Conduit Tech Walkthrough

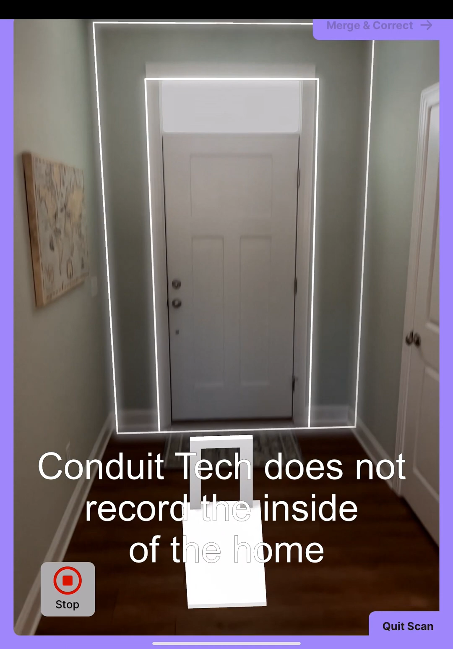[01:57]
This is really just the motion that we're going to start to make
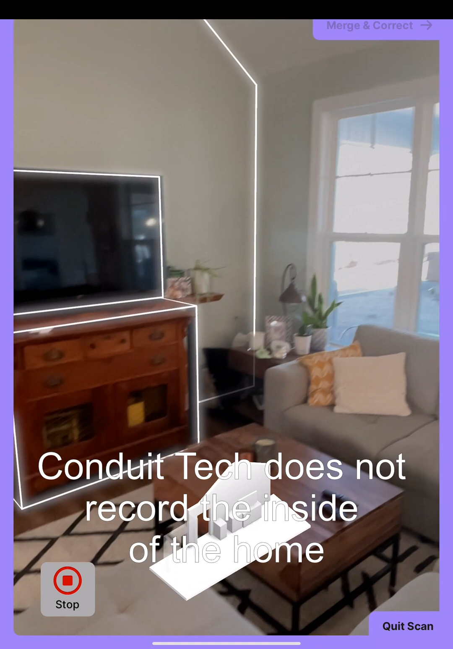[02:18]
furniture and it recognizes doors and windows.
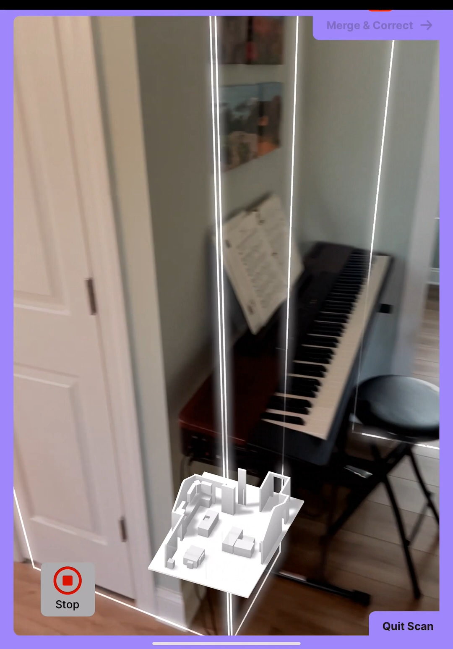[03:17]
All right. So we have scanned all the segments of our house.
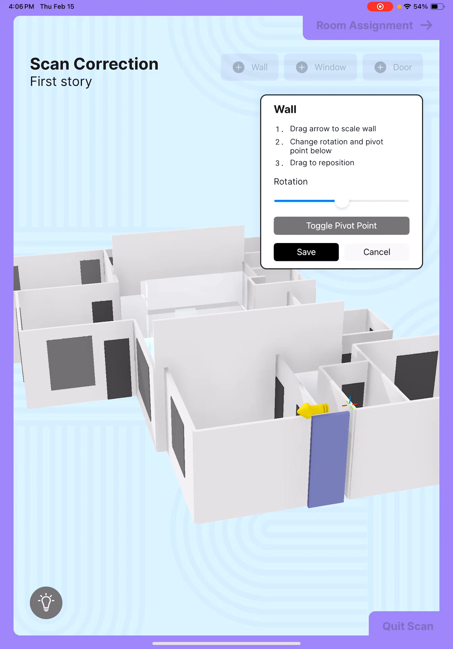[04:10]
We can even rotate the wall, I don't think we need to do that. We can really have a lot of customizable features here, we're going to hit save. And then there's one other place here in the other bedroom of the house. There's a closet that extends here that again, is just really hard to scan. So I am going to just get to a good position here to add a wall, we're going to hit save, we're going to add one more wall to connect that.
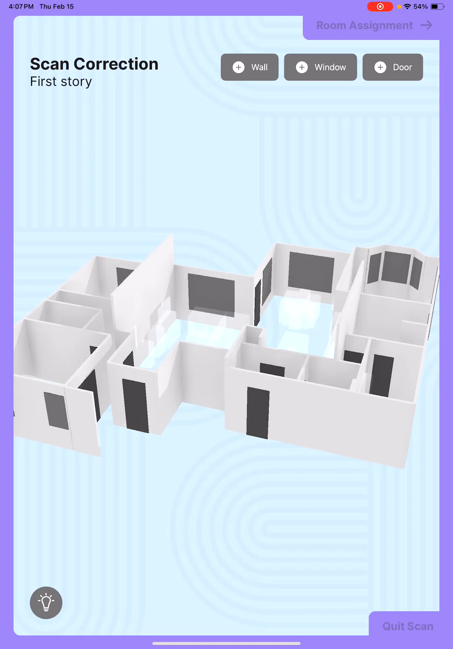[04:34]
I'm going to add a little short wall here. And there we go. That is the layout of my house. So let's go into the next step, which is going to be room assignment.
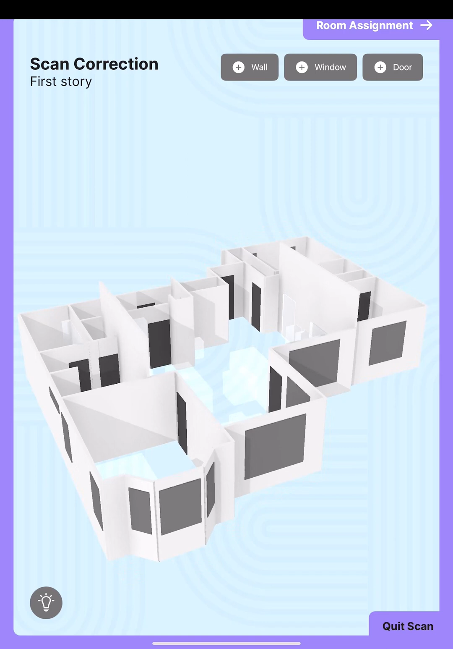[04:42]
All right, so you have two choices here, you can either do a block load where it treats everything like one room. Or you can start telling it which rooms are which we're going to add a room here.
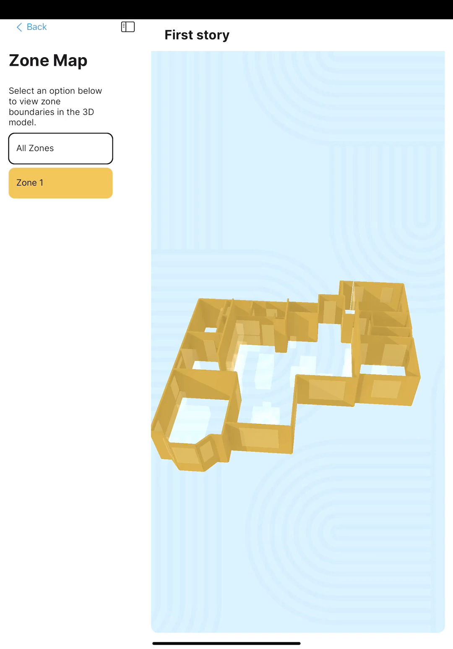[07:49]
And if you want to view your zone map, it'll show you how your house is broken up. Duct work. The duct work at my house is in a conditioned space. It's not in a vented attic.